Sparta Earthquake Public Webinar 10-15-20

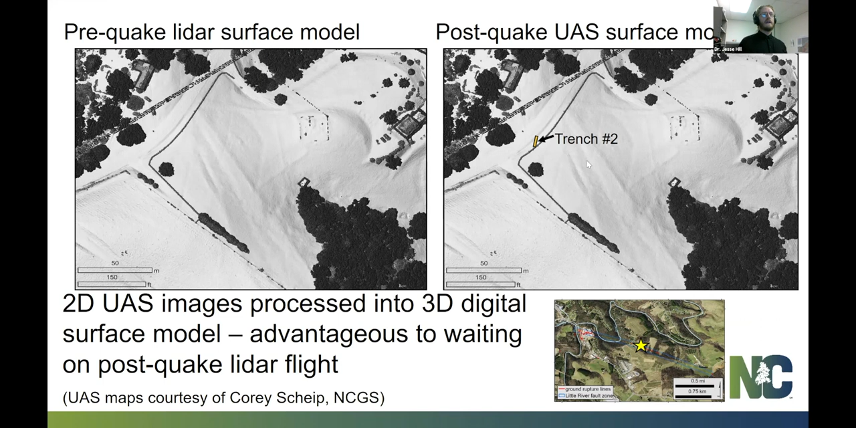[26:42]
And then they can process that into a very high resolution digital elevation model or digital surface model. So this was pre-quake here. And this is post-quake over here. And let's see, let's, this is post-quake here. And so we're seeing the, the surface rupture come right through here. And now the elevation profile, which was pulled off of the post-quake digital surface model shows a similar, about 20 centimeters of offset.